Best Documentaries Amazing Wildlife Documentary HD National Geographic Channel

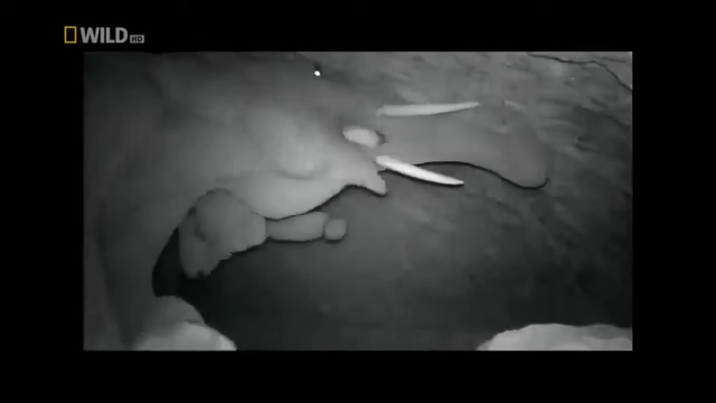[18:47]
mining the cave for its life-giving salt.
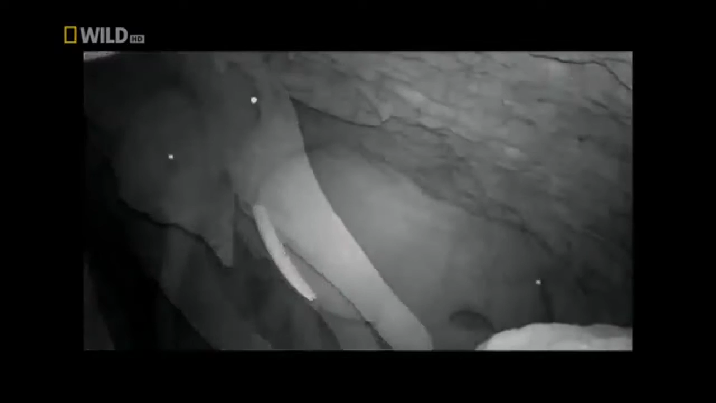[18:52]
Seems like a popular venue for elephants.